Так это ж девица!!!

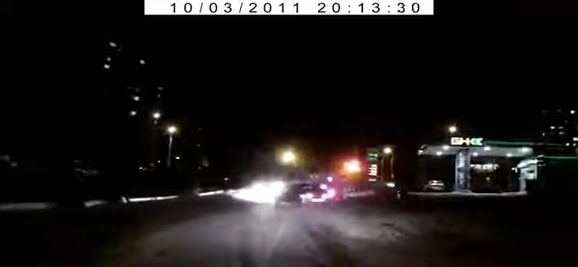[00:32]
два Слава Богу, что не у нас Вот ты идиот, совсем блин Он двоих зацепил Девица Да девица вам, смотри Девица,